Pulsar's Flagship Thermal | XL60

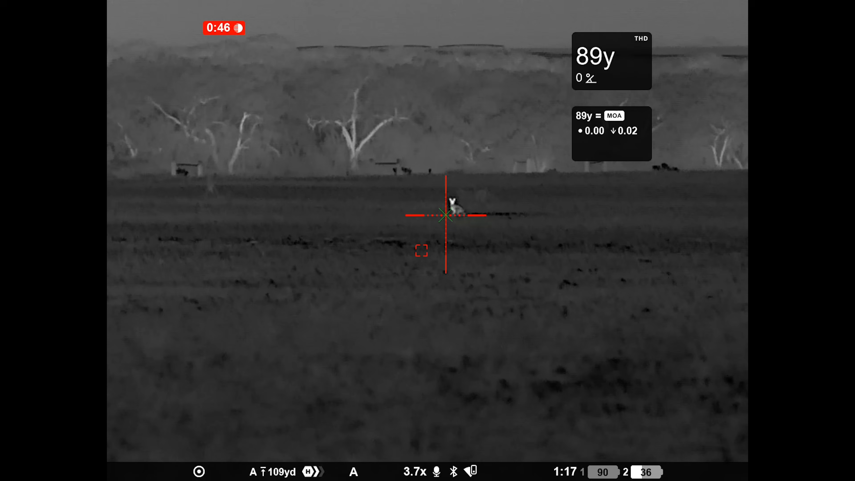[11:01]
Taking that step further having an onboard rangefinder that then puts parameters into a ballistic calculator and tells you exactly where your holds need to
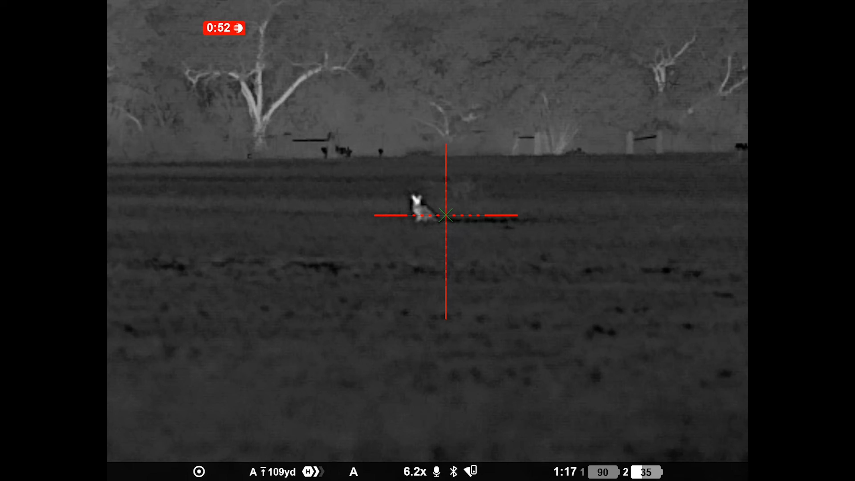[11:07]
be just makes it stupid easy and will help increase your odds of a clean and ethical
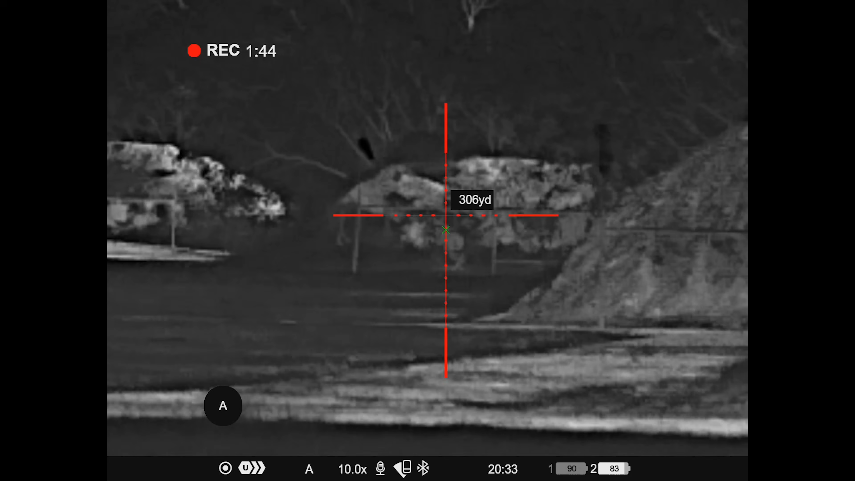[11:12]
hunt for those that care about that as well and it'll make things safer because you're not guessing what your holds need to be at distance. So all good things there when you have a functional ballistic calculator.
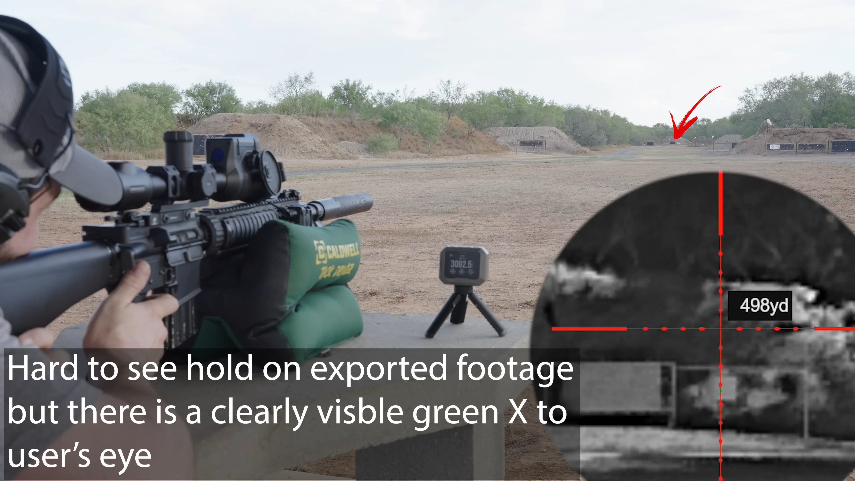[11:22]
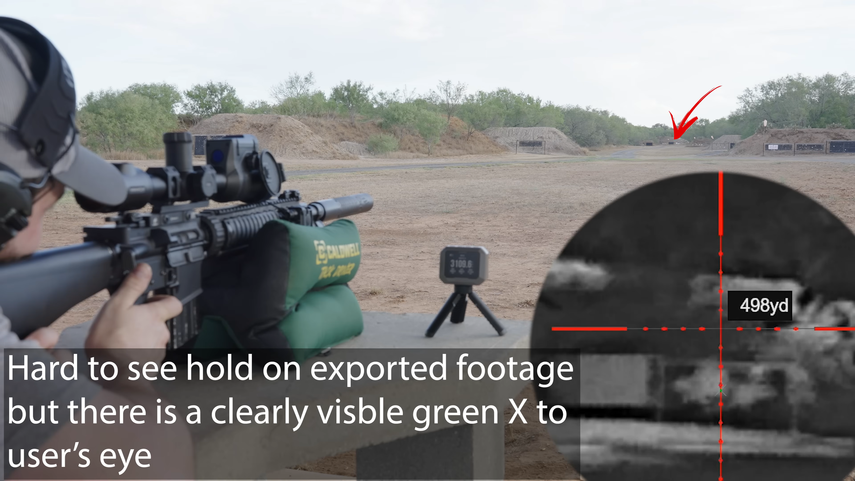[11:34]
Hopefully you can hear that over the wind but we're making some hits on the 500 no problem with that ballistic calculator. That's three for three so not bad as long as you get your ballistic data and you input it into the scope.
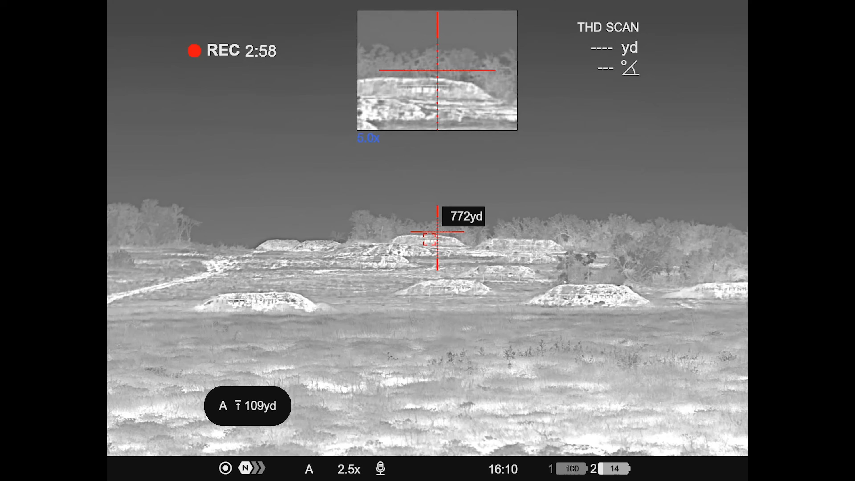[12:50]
Now on the rangefinder it used to be one of the nuances that I did not like because when you arrange something there was this big black box that honestly obscured some of your field of view. Again if depending on which part of the videos you've skipped around to Pulsar is
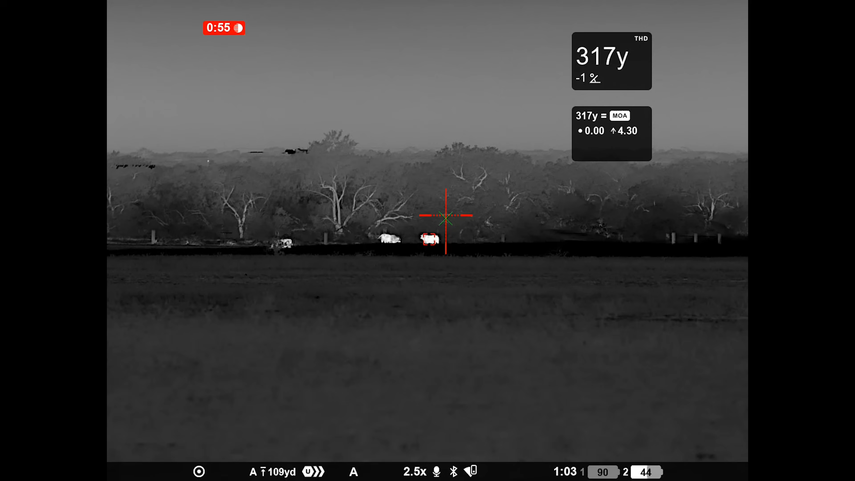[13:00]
continuously supporting this optic and their latest update that they rolled out now puts the ranged information on the
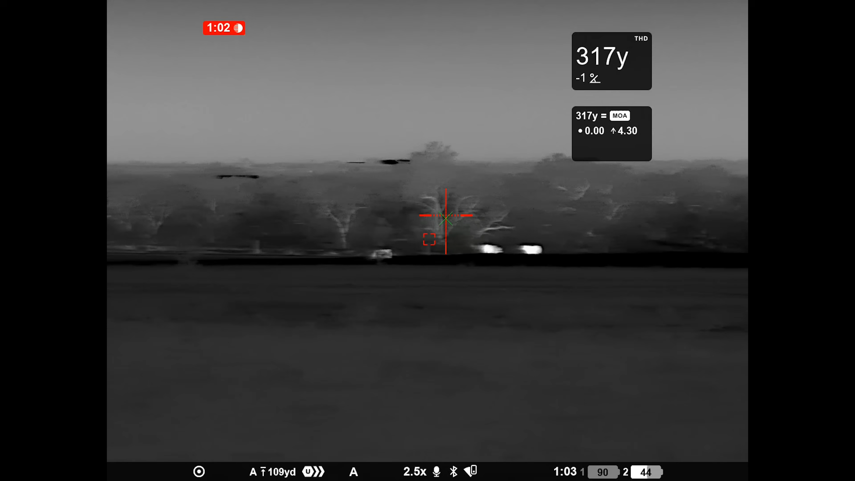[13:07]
top right of the display rather than over the center of the crosshair.
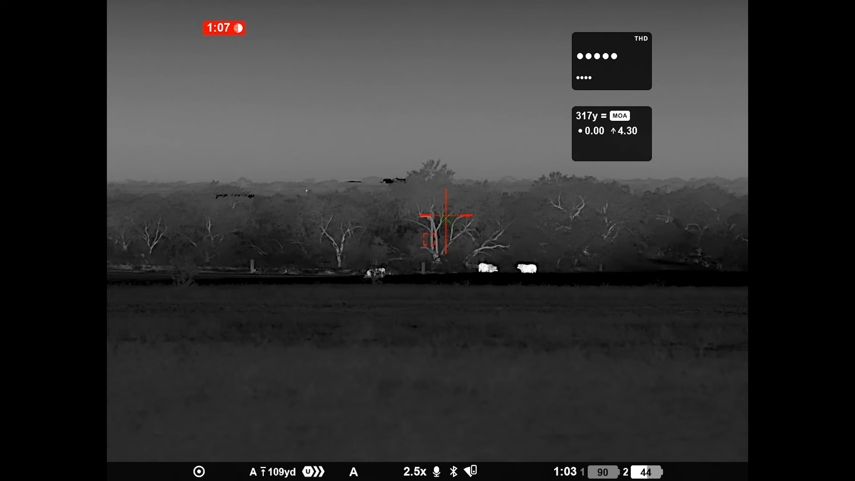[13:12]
I don't know why that was ever seen as a good idea but I guess they realized that is not the way to go and that has been improved.
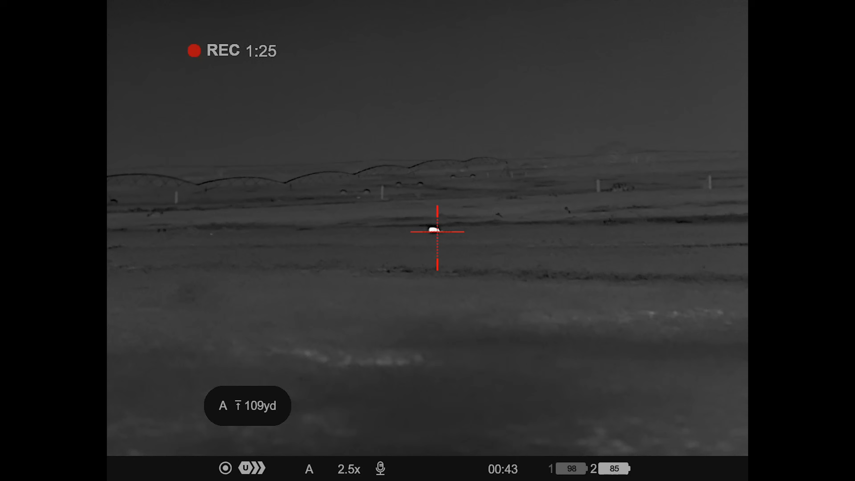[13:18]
Now on the topic of reliability it's pretty boring discussion here boring is
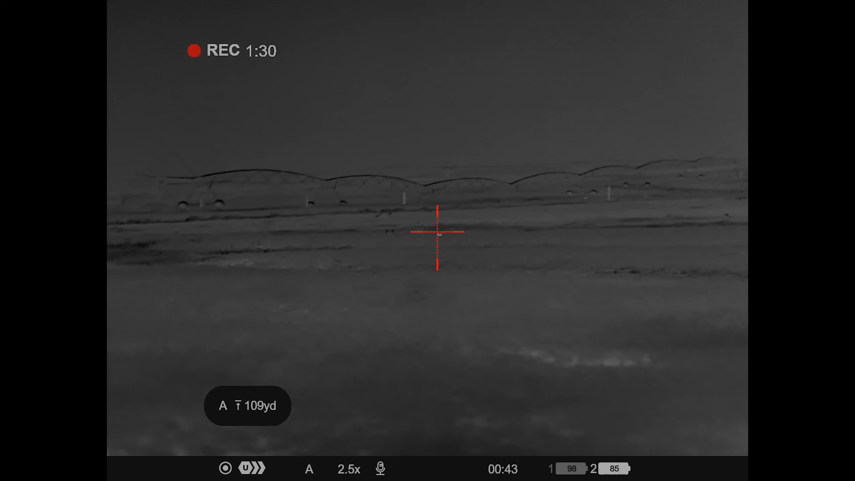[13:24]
good for the purposes of reviewing a thermal optic it means that there was really nothing bad that happened